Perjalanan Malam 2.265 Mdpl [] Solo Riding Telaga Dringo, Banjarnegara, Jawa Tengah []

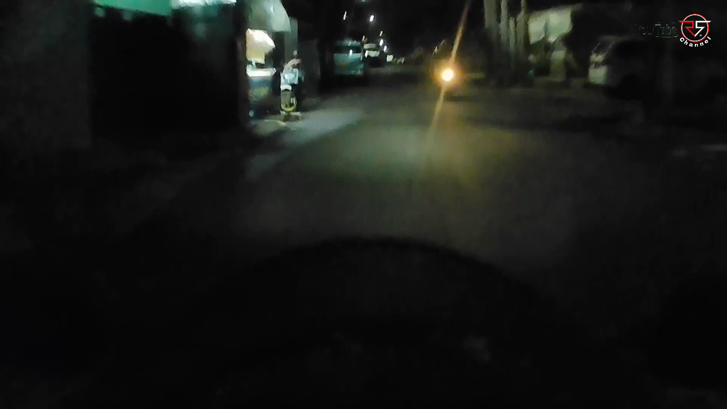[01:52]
Ini kita keluar dari jalan nomor 5. Di depan kita ambil kanan.
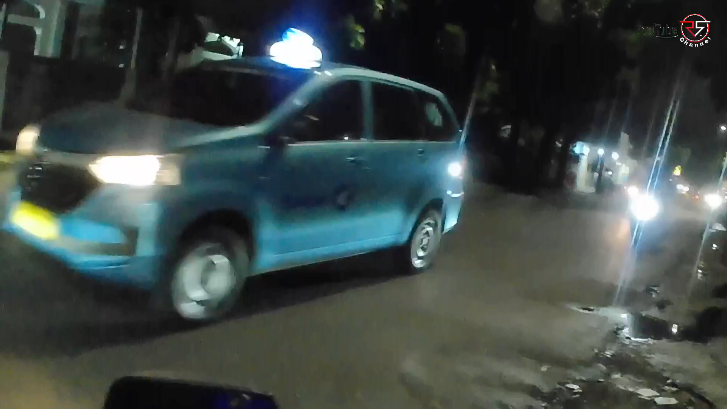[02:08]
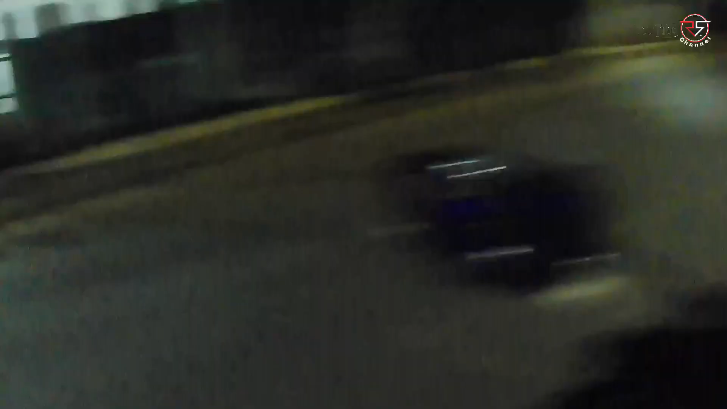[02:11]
Ini suasana lewat tengah malam nih.
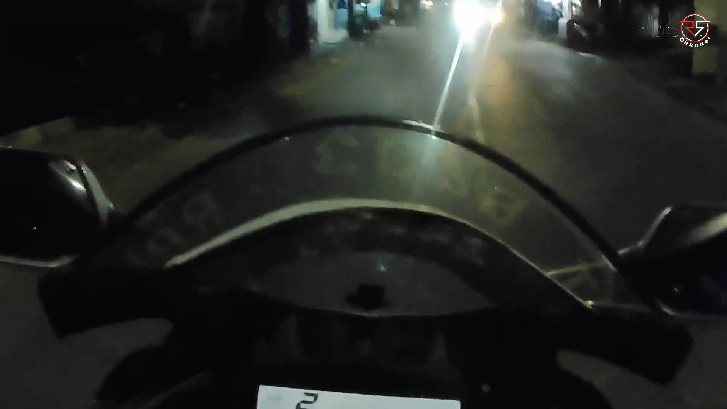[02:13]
Tetap ramai. Jakarta kota 24 jam.
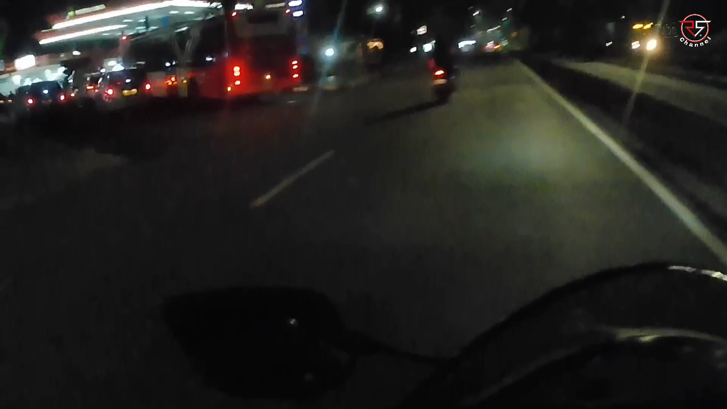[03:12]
Yang mau mengisi BBM. Kita masih lurus terus di jalan Majen Sutoyo.
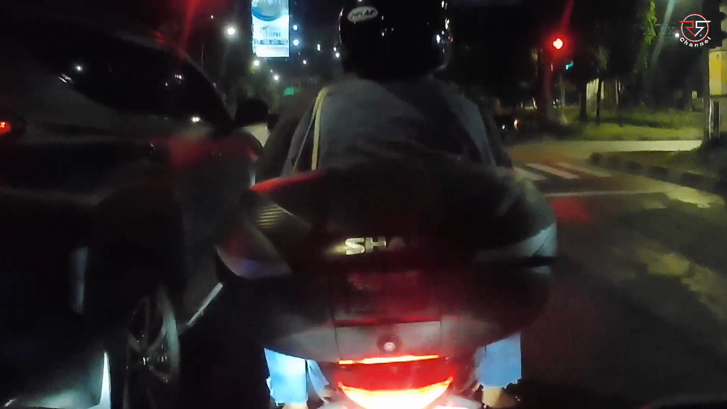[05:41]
Meskipun lewat tengah malam, tetap kita patuhi rambu-rambu lalu lintas.
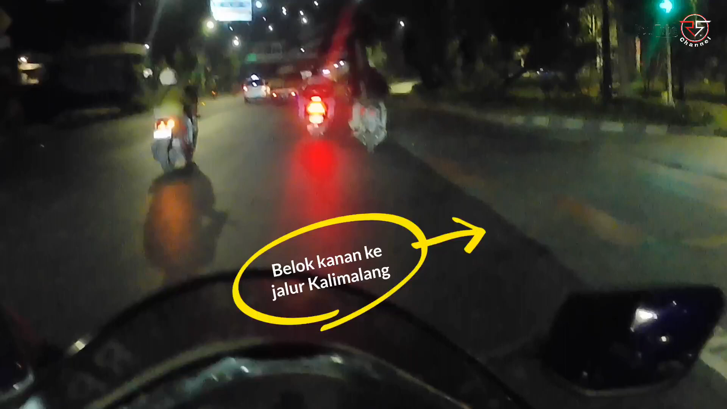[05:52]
Hijau lurus terus. Jalur Kalimalang ini merupakan jalur alternatif
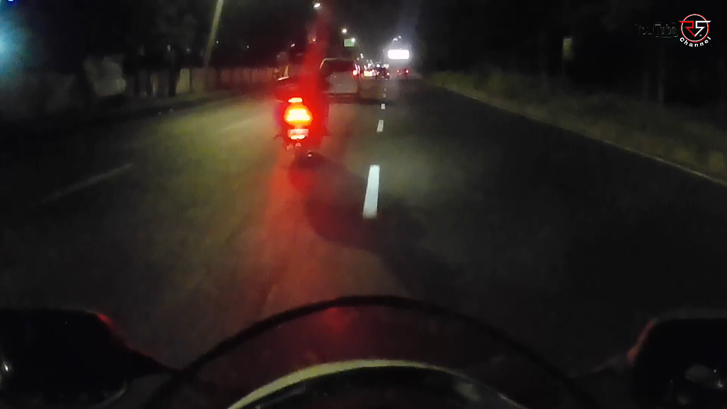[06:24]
untuk menuju kota-kota berikutnya, yaitu Bekasi, Karawang, Subang, dan kota lain-lainnya di jalur Pantura. Dan Kalimalang ini, jalur Kalimalang ini
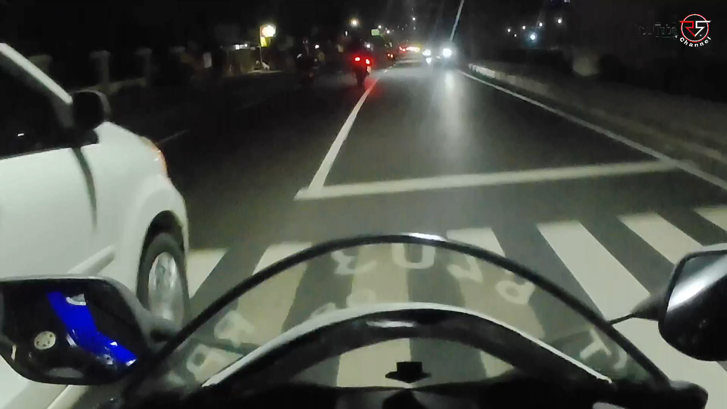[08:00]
Inilah kondisi lalu lintas di jalur Kalimalang ya, walaupun lewat tengah malam
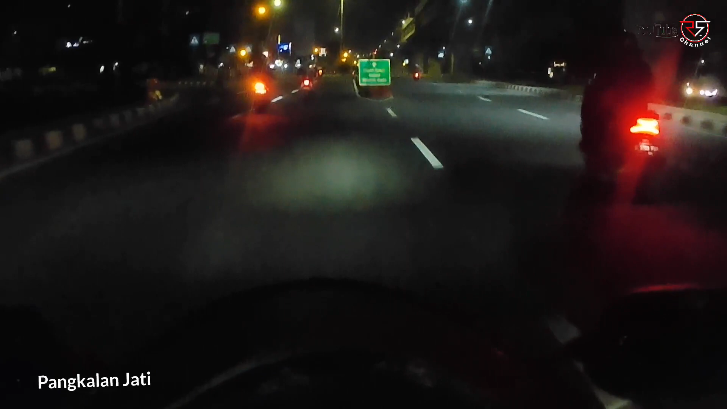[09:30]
Ini perempatan Pangkalan Jati. Lurus dari sini ke Pondok Gede. Kalau sekarang, kalau Pondok Gede itu kita putar balik di depan. Tapi tapi jangan yang ke atas.
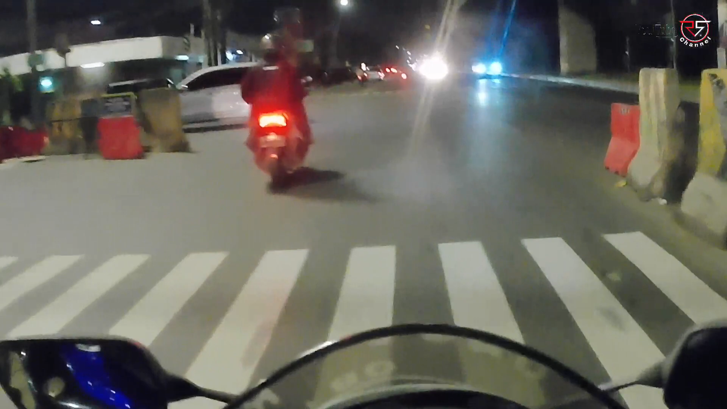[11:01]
Ini yang ke kiri ini kalau nggak salah ke Duren Sawit. Sawit BKT. Jalur Kalimalang ini memang jalur yang rame ya, salah satu alternatif yang paling rame.